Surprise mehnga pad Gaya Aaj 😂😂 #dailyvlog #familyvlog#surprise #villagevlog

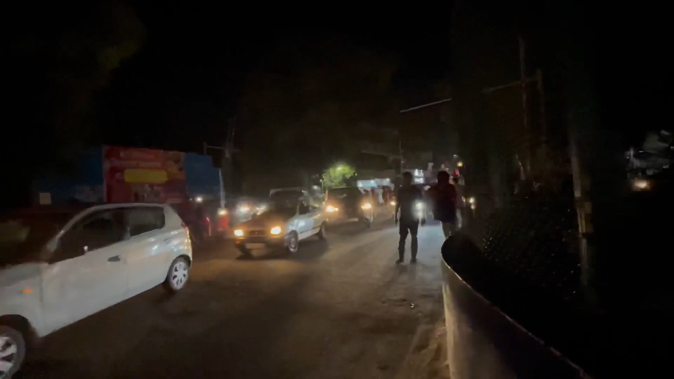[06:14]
ये देखो यहाँ पे सामने आके ट्रैफिक पुलिस वाले, यहाँ से पकी है जितनी खिचड़ी पकी है ये देखो।